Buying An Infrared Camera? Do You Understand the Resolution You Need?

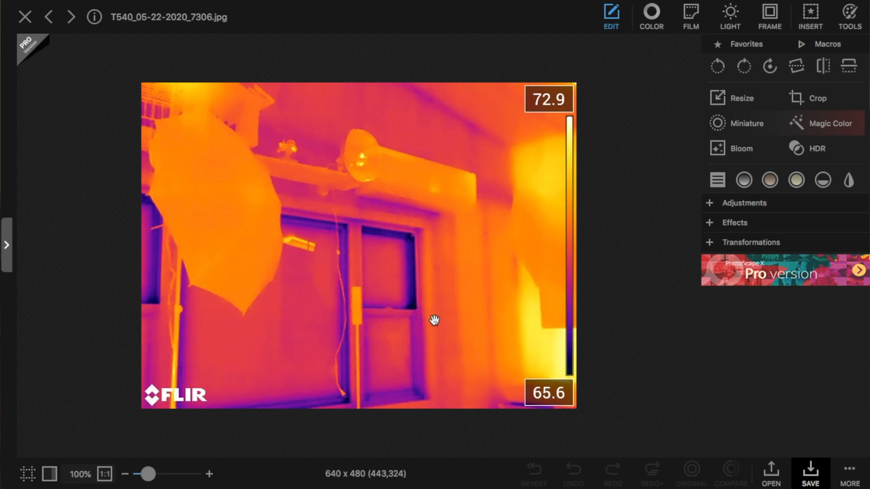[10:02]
And our windows that aren't closed completely. Now, if I take that same image and we look at that same image with our PG-165 camera,
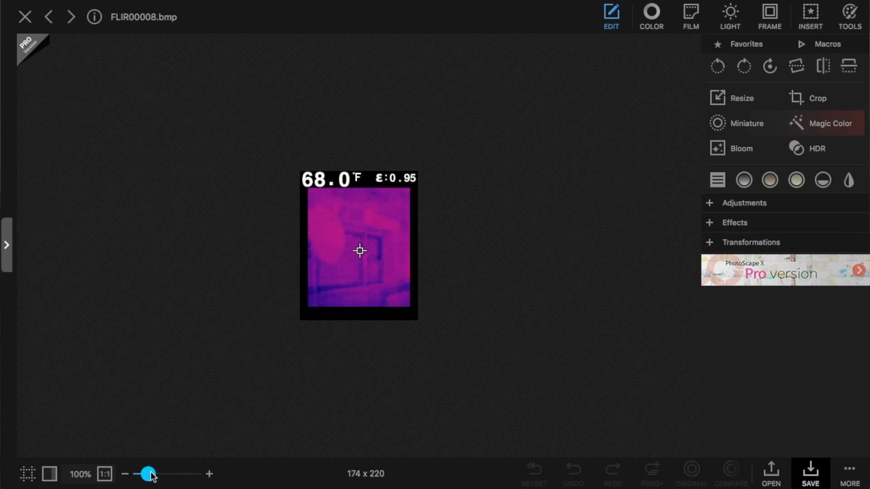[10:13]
we can see that we can tell there's a window.
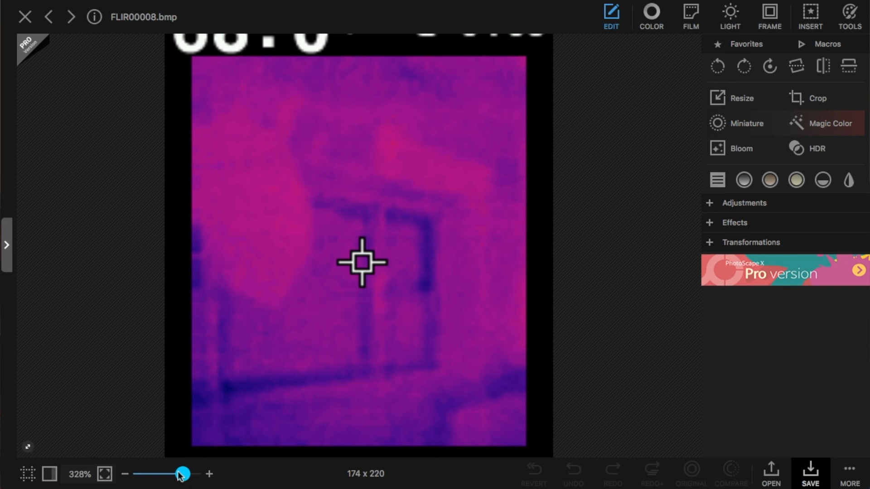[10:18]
We don't really know what that blob is or any of these other blobs. And then if we look at it again with our C2 camera,
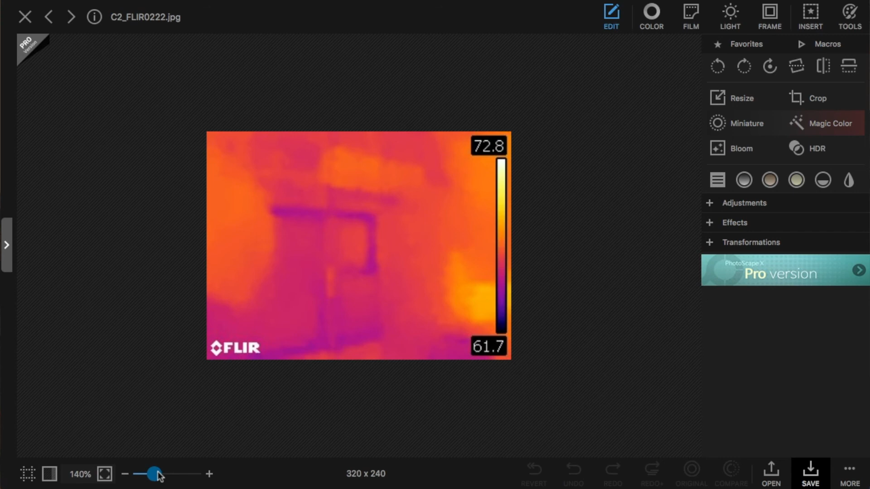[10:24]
we can again see, we can see the window. We can see that umbrella and the air conditioner.
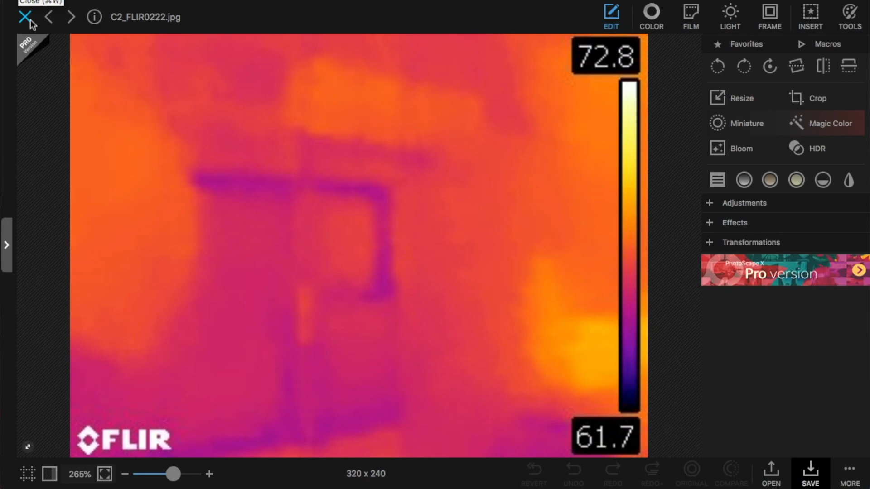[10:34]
And here I'll show you the actual picture that we are looking at.